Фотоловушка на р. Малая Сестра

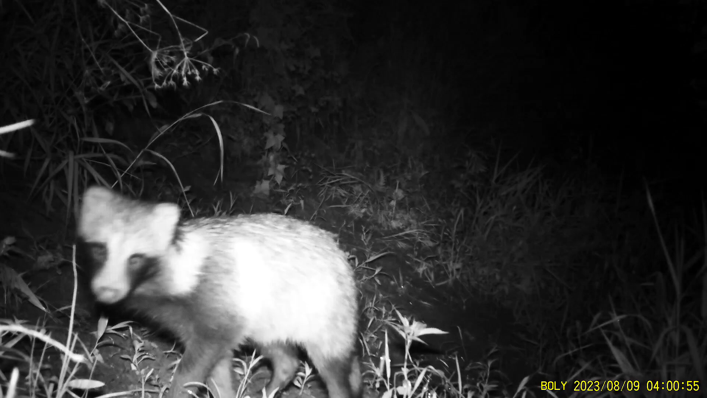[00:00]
Как выяснилось, латашинские танки гораздо более предприимчивые и энергичные, чем мажайские. Все просто ходили вокруг ловушки и не особо ей интересовались, а эти сразу пытались оторвать и унести с саду.
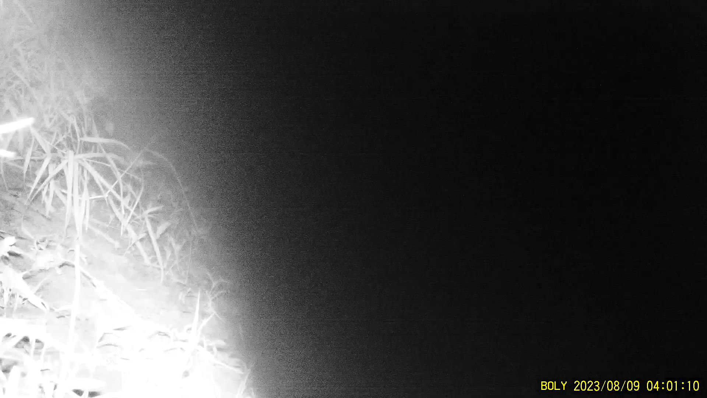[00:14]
Впрочем, ничего не получилось. Забраться на отвесный обрыв тоже не вышло, кругом обломы.
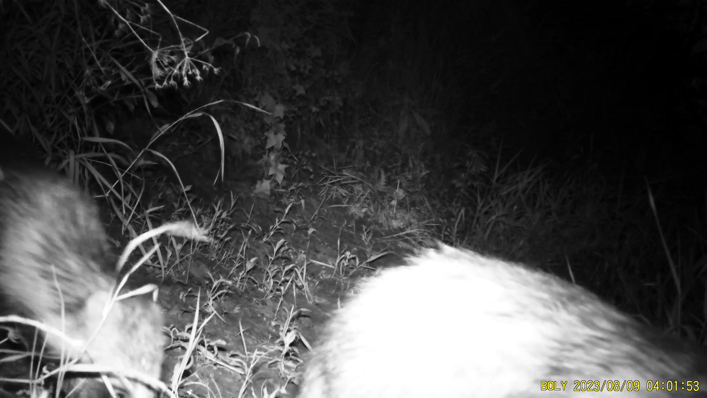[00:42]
Тоже, кстати, молодежь видит по всему. Ну, а вот и главная звезда наша вышла.